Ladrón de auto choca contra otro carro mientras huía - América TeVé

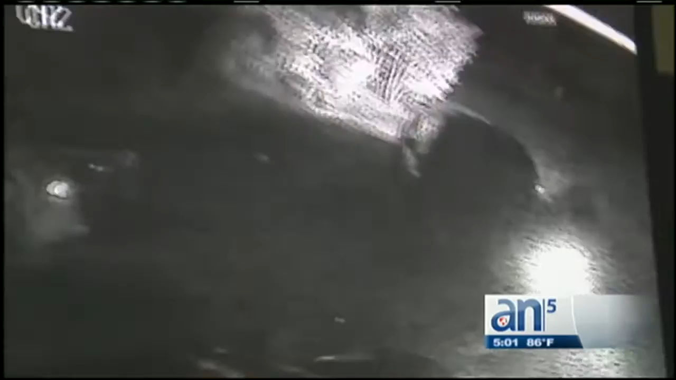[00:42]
El fuerte impacto despertó a los residentes de la vivienda donde se encontraba estacionada la camioneta.